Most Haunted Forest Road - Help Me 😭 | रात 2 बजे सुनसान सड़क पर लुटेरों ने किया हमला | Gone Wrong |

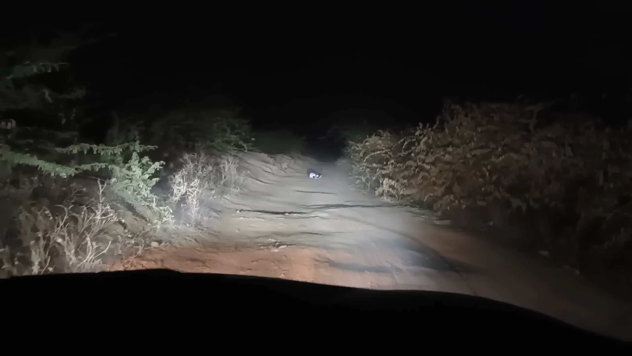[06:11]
कौन हो सकता है यार। बस आगे देखो, कोई कोई पड़ा है यार जमीन पे, लेटा है या कुछ हुआ उसको, मेरे को नहीं पता।